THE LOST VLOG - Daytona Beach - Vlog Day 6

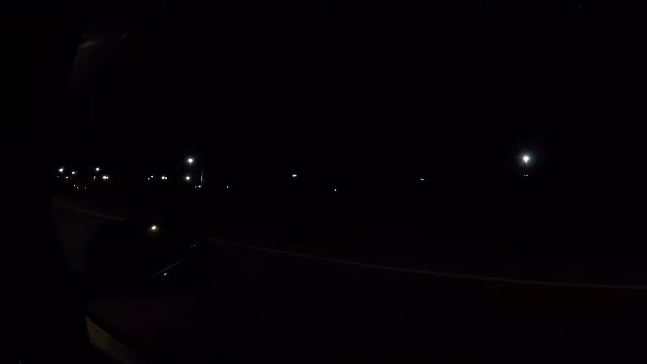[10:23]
Chat, maybe if we're lucky, you'll be able to picture out some of these lights. That's Kings Island. That's the amusement park that I literally live like 10 minutes from. Right there. We'll do an IRL stream there at some point this year. Courtney really likes to go here.